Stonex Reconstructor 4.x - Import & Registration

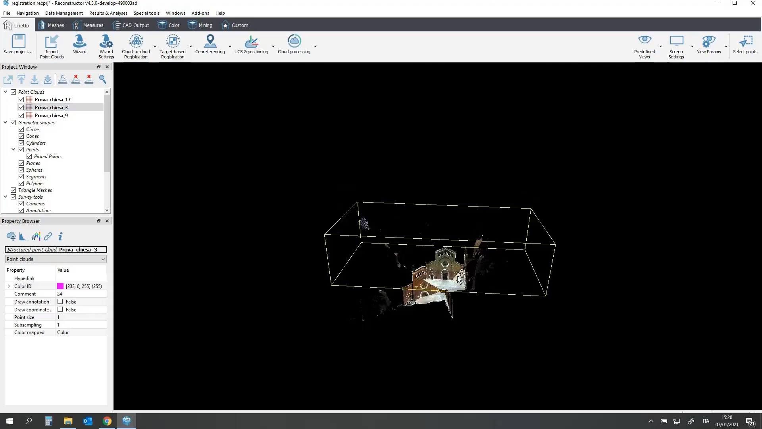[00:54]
As you see the scans need to be superimposed in order to create a unique 3D model.
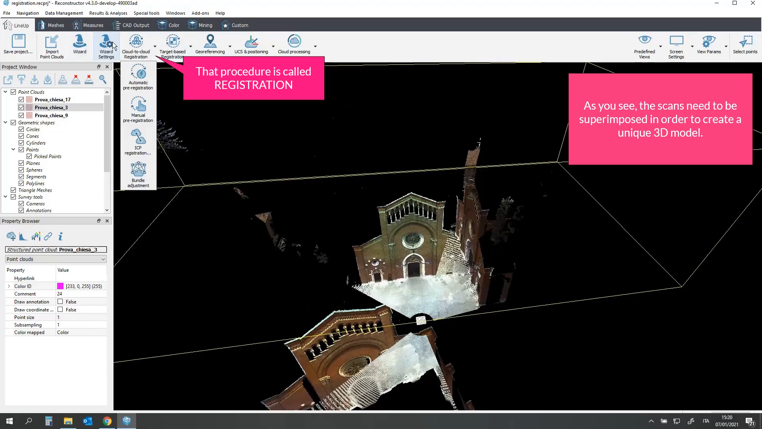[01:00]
That procedure is called registration. It can be performed in two steps. The pre-registration will compute a rough alignment between the imported models. The alignment can be later refined using a registration tool.
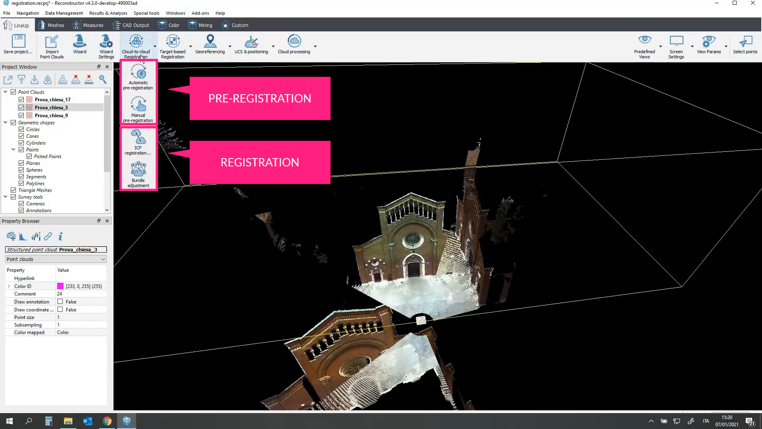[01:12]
Let's see how the automatic pre-registration works.
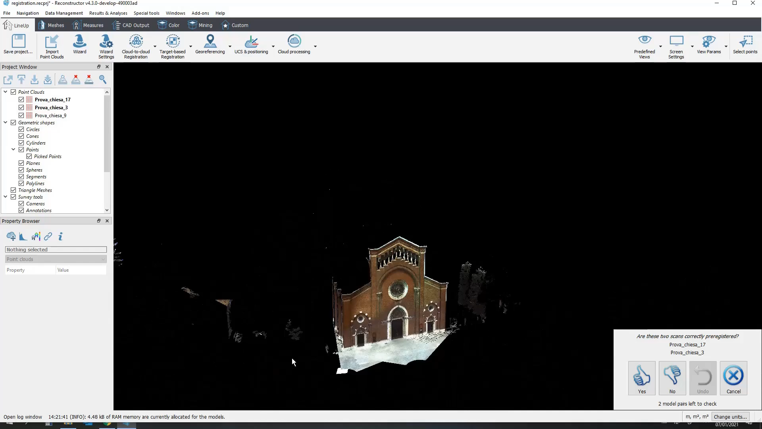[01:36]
Color the scans by ID to understand better the registration quality.
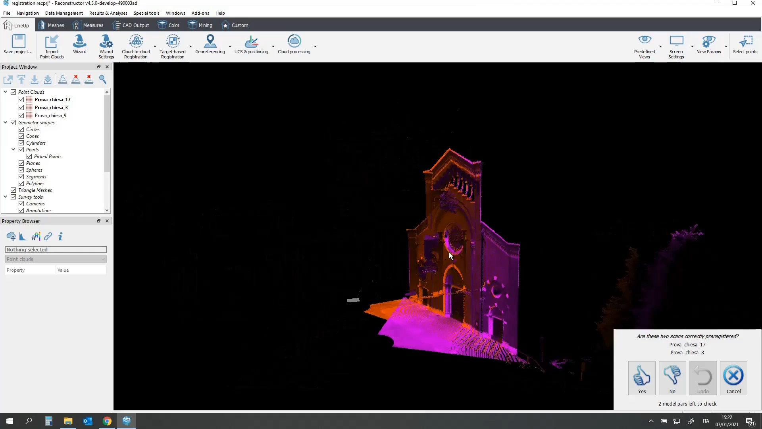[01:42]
You may need to modify the cut planes and view parameters.
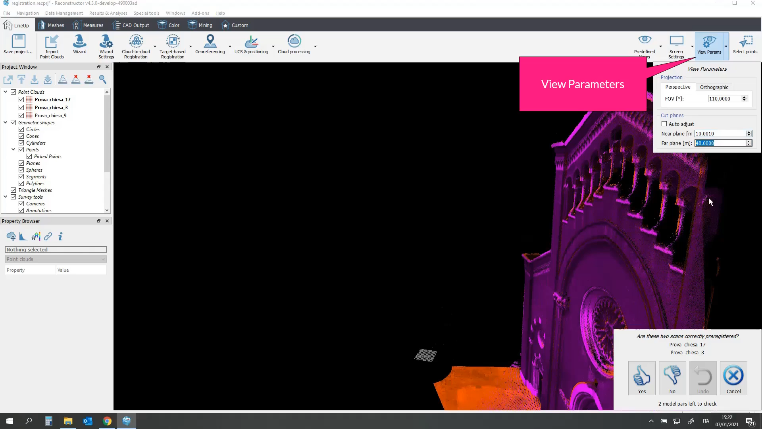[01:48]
Once you are sure that the scans are correctly pre-registered, click on Yes.
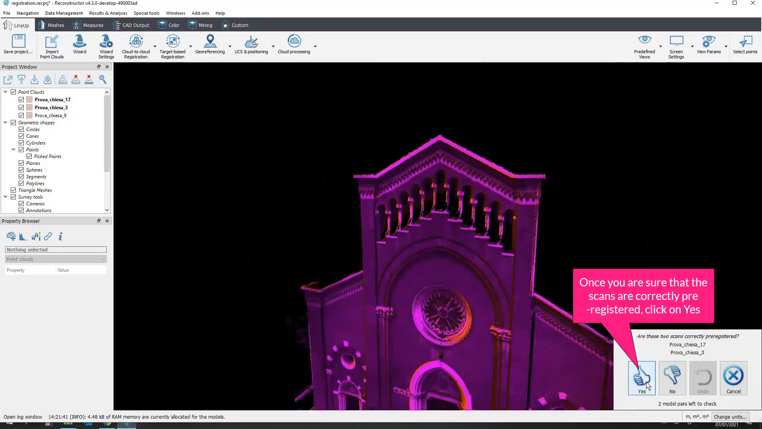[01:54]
Do the same with the new couple of point clouds.
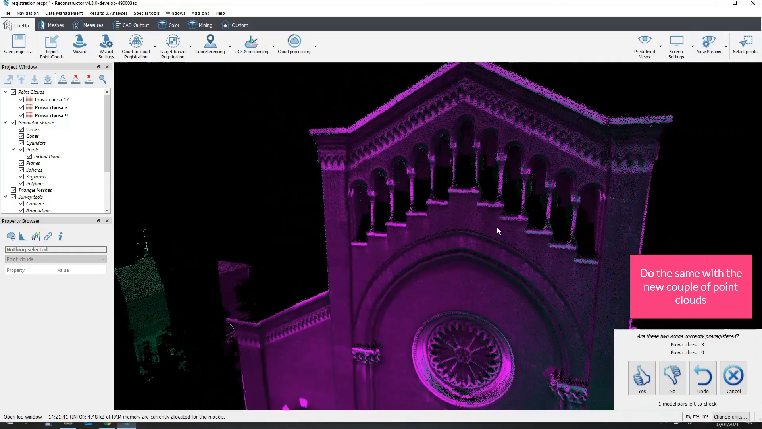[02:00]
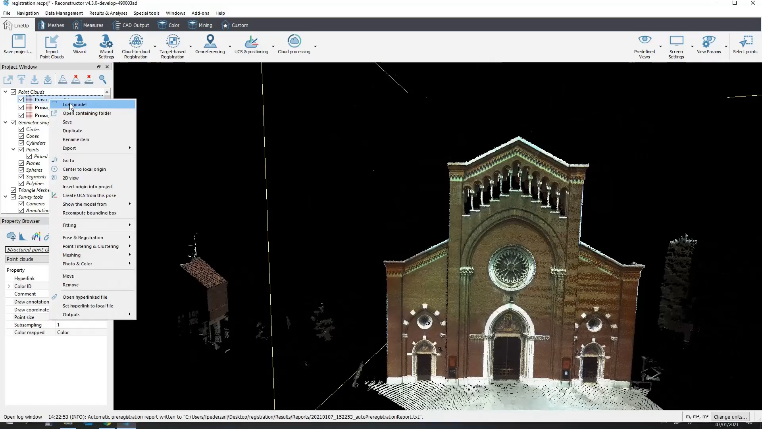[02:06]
If the pre-registration is correct,
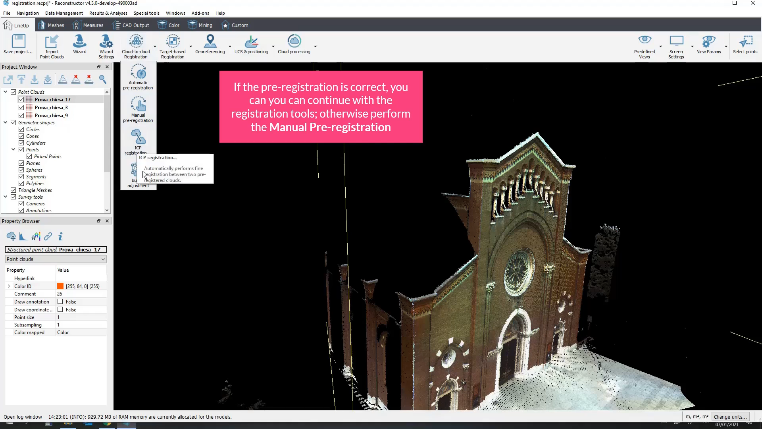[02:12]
you can you can continue with the registration tools, otherwise perform the manual pre-registration. You must use 2x2 scans. Define which is the reference model and the moving one.
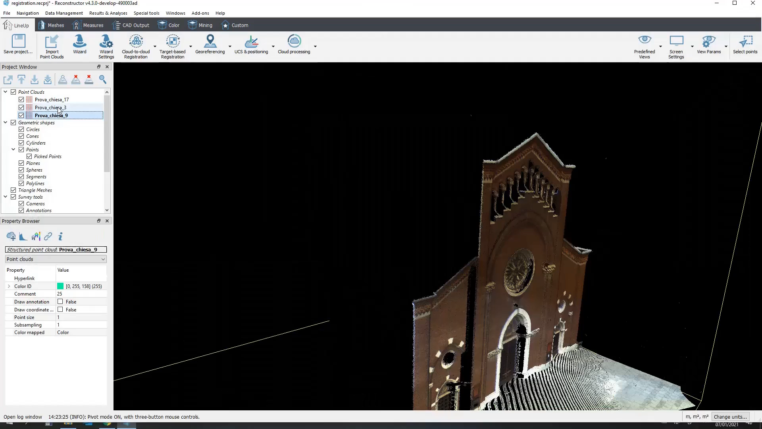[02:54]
Now do the same with the other couple. The scan already used in the previous step must be the reference model.
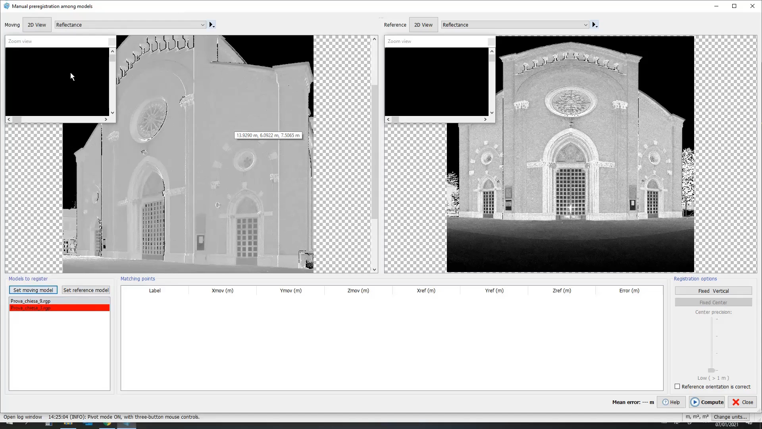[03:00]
You can move the point, simply dragging it, or delete it right clicking with the mouse.
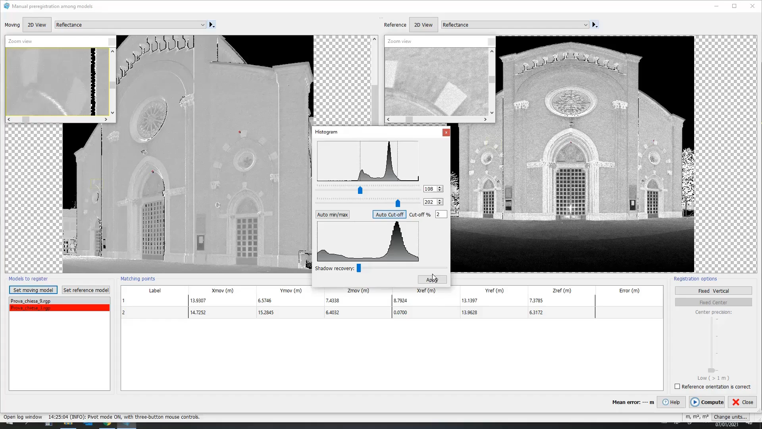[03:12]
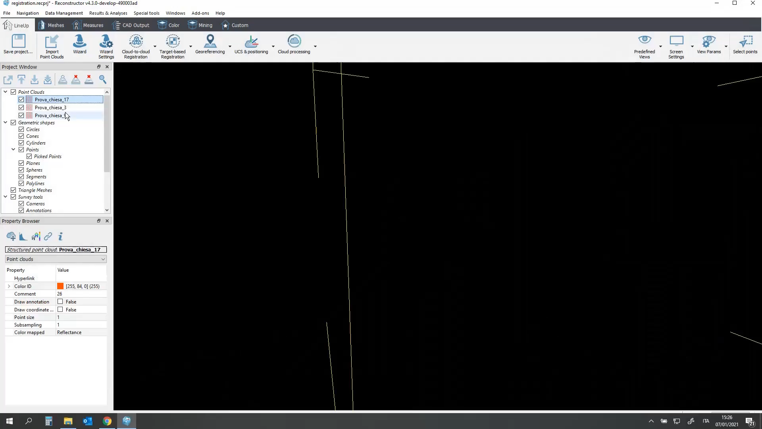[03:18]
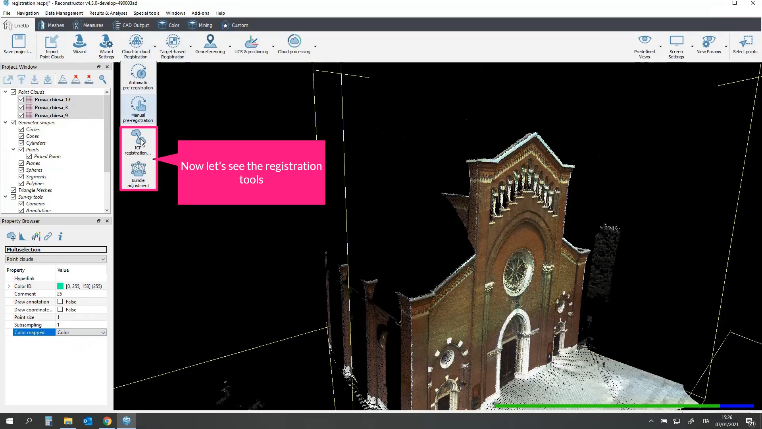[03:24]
Now let's see the registration tools. The bundle adjustment registers together and clouds at the same time,